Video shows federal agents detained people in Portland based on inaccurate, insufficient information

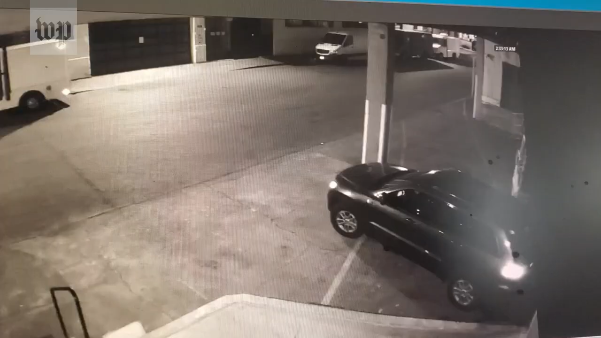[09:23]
had finished protesting for the night and was returning home around 2:30 a.m.